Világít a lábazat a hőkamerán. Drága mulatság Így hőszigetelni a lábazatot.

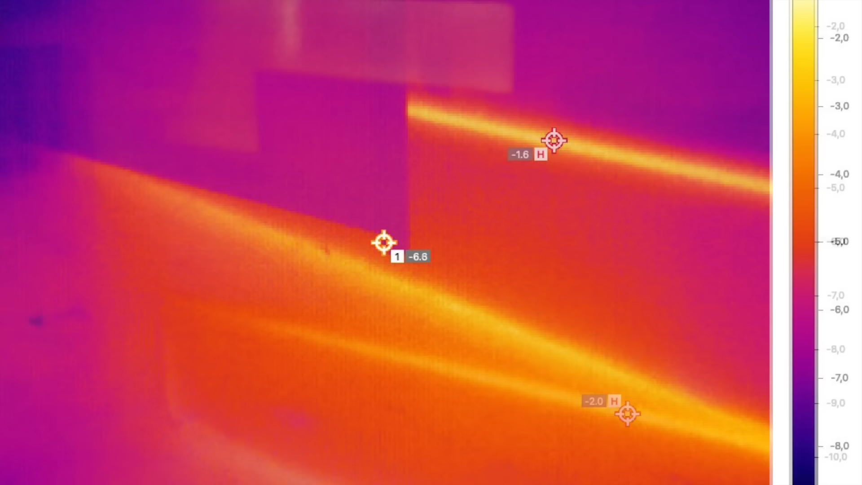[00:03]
A felháborodás jogos. Miért világítanak ezek a lábazatok?
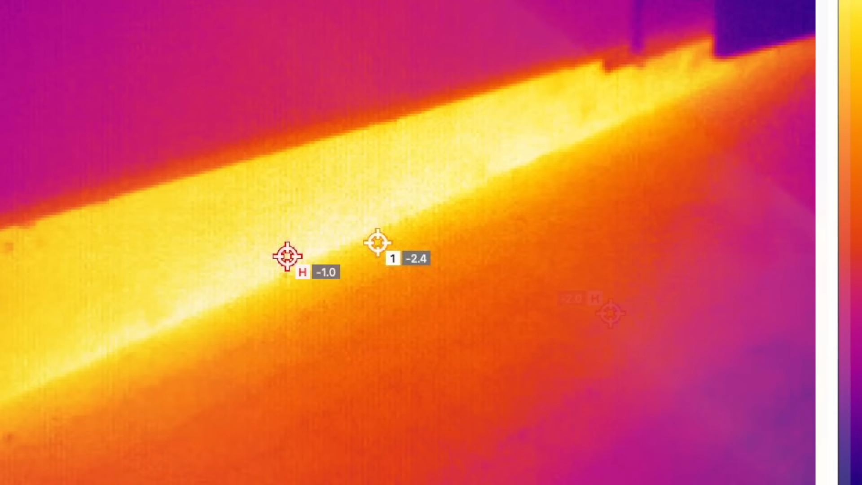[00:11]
De nem csak, hogy világítanak, hanem belülről keményen penészednek a falak. És most, hogy megvettem az új hőkamerát, így aztán nagyon könnyen és nagyon látványos fényképeket tudok nektek csinálni,
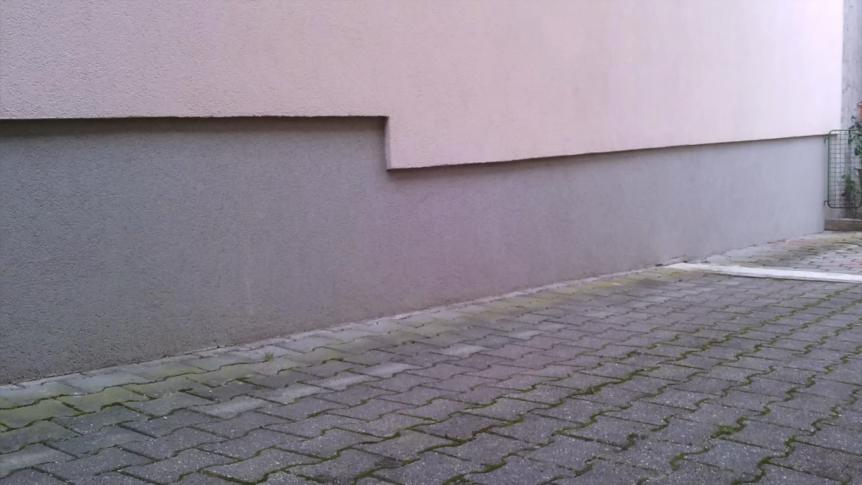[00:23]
ahol megmutatom, hogy egy ilyen jó pofán visszaugrasztott lábazat, ami megfelel az évtizedes évszázatos hagyományoknak, az bizony így világít.
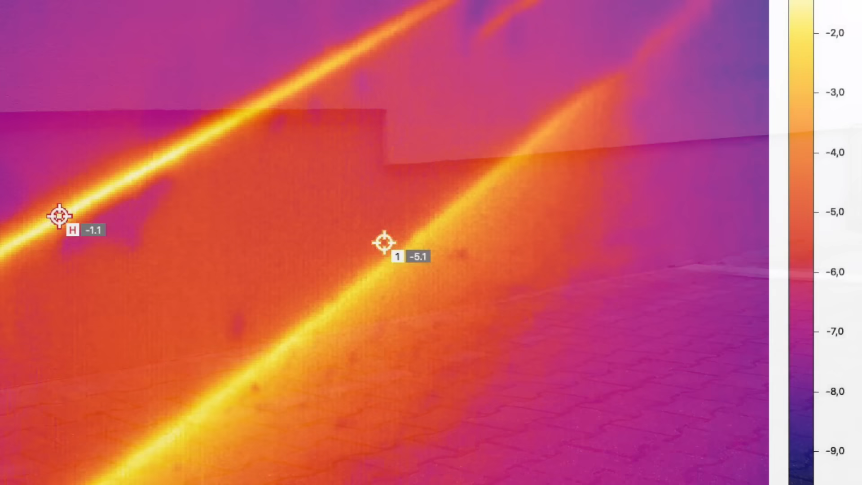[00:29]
A kamera beállította magát, a sötét lilás színek azok mutatják a hideg felületeket, és az egészen világos,
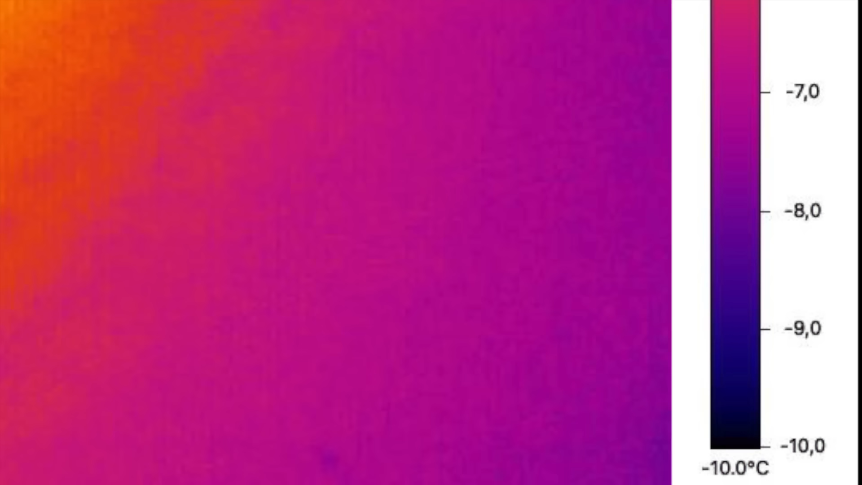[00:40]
On screen: scale bottom -10.0°C
citromsárgába hajló felületek pedig azt mutatják, hogy hol szökik a meleg az épületből. Ezek külső felvételek, de most állandó,
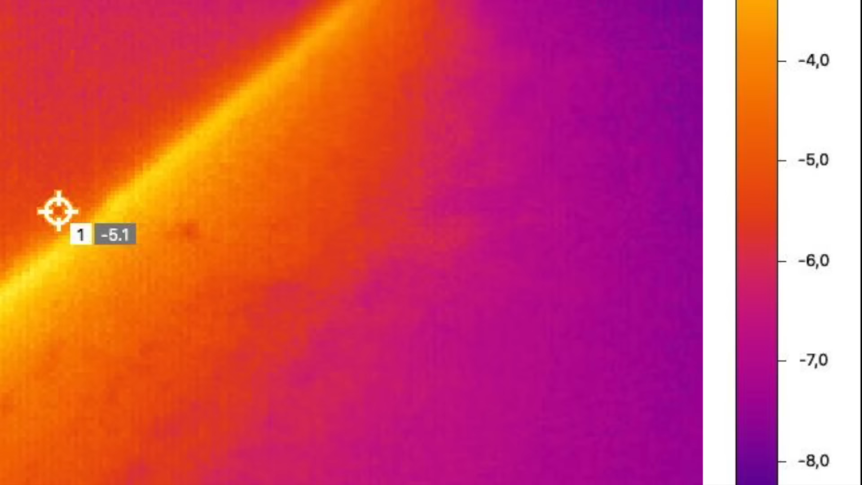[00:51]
hogy bizony ezek a lábazatok nagyon keményen engedik el a meleget, és hát aztán majd láthatjátok, hogy ez belül hogyan néz ki, hát nagyon nem jól. Itt látható az, hogy elkészítették ennek a beton lábazatnak a szigetelését, és bizony a lábazatra kevesebb hőszigetelést raktak a falra,
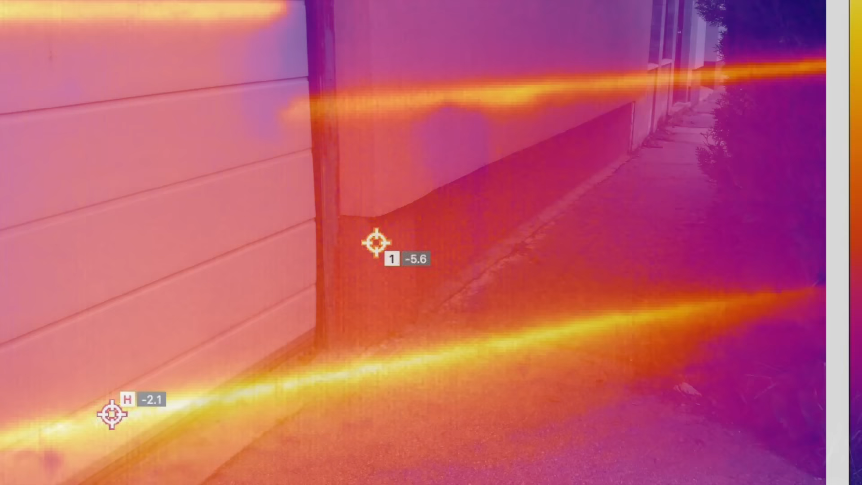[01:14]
nem értem, hogy miért. Ez egy épület felújítás, egy régi épületre került egy vastagabb homlokzati hőszigetelés, látható, hogy kiugrik a síkból, és ahogy az lenni szokott,
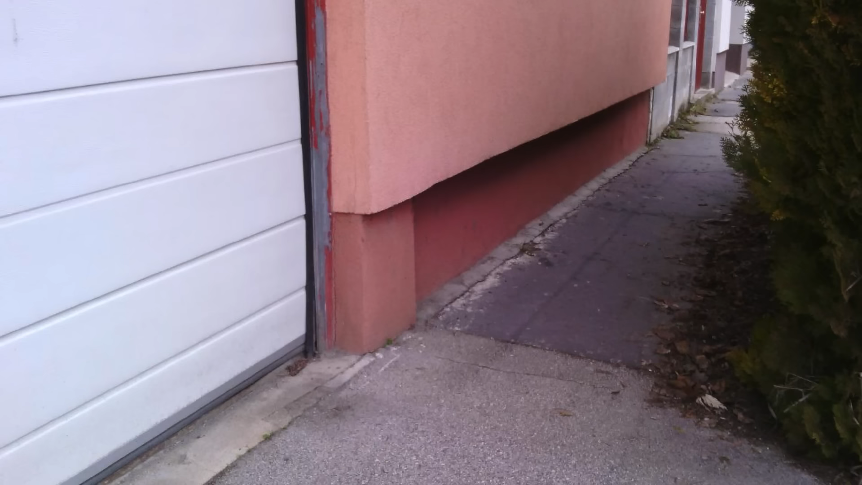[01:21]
ne csöpögjön rá a lábazatra a víz, beljebb ugrasztották a lábazati hőszigetelést, tudni kell, hogy itt a lábazaton eleve kő vagy beton van, és még ennek tetejébe vékonyítjuk is a hőszigetelést, és a következő hőfényképen láthatjuk az eredményt. A garázskapu mellett ömlik ki a meleg, de hát ez köztudott tény,
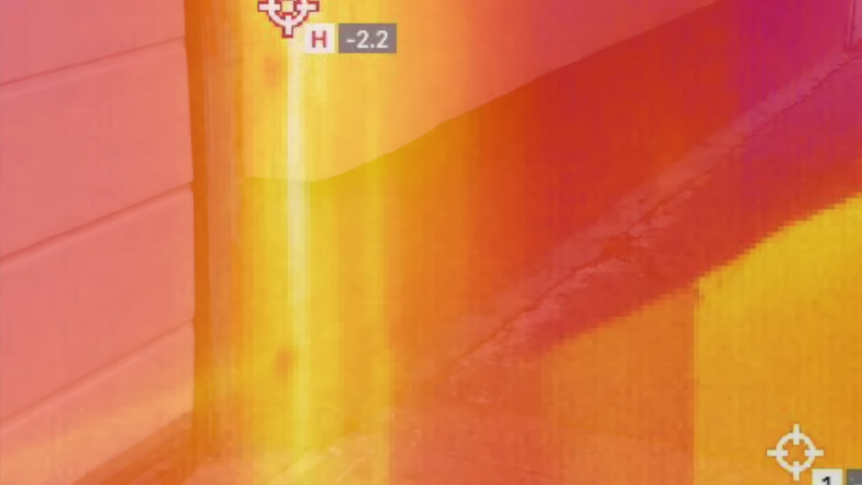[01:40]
ezért nem csinálunk passzív házba garást, vagy igyekszünk termikusan jól leválasztani, elválasztani, hőtechnikailag elhatárolni, és a lábazaton pedig látjuk,
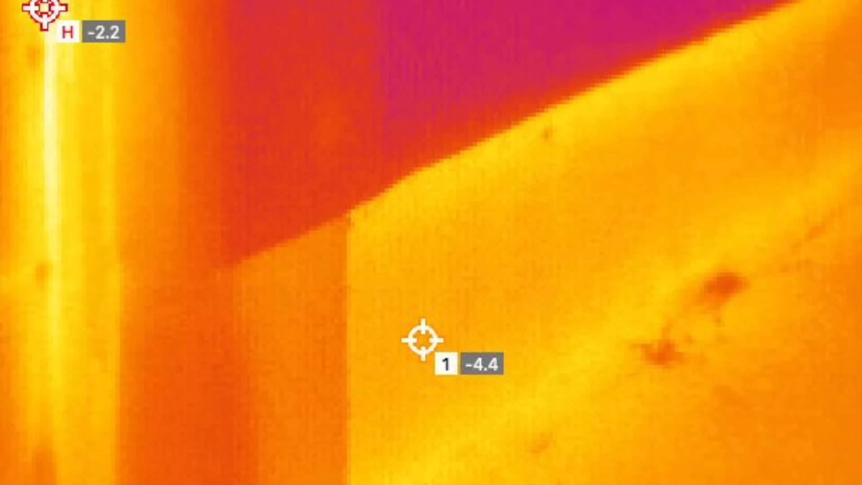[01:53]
hogy mennyivel jobb lenne, ha itt egyöntető, azonos vastagságú hőszigetelés lenne.
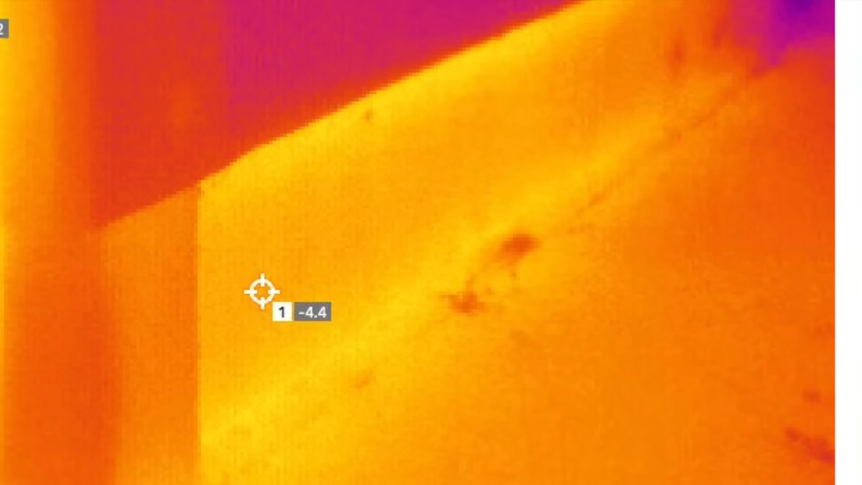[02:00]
Nem kellett semmi más tennem, átsétáltam a következő épülethez, ahol most nem az a csatorna a téma,
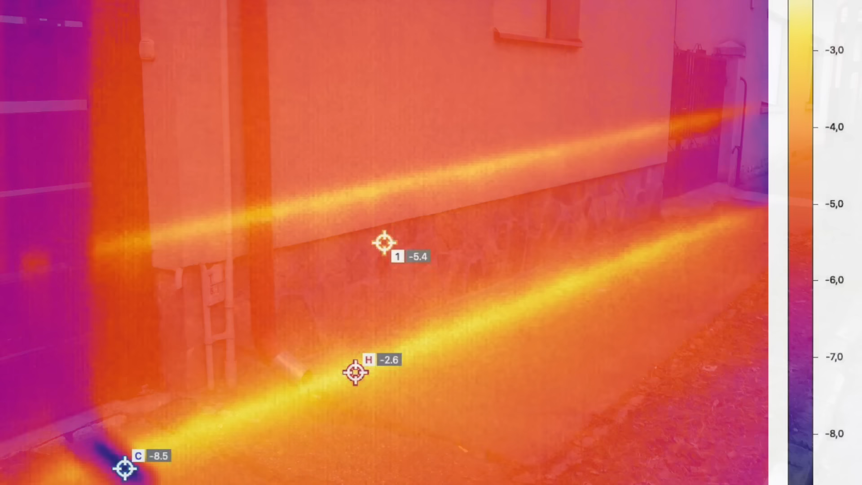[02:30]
Látható, hogy az RS csatorna bádogja, az a kis vékony lemezke túl hűlt itt a hidegben, az a legsötétebb pont, és utána a lábazat alsó-felső csatlakozása hiányos. Ott is praktikus, lehet volna kifújni két komponensű purhabbal, hogy tényleg tömítsen és ne szökjön a meleg.
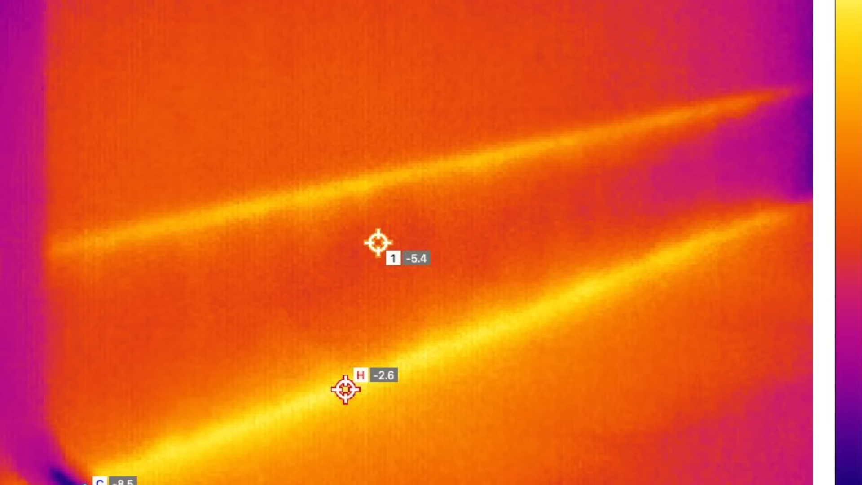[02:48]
Hát jó lett volna vastagítani. És aztán egy majdnem csak állatorvosi ló kerül elénk.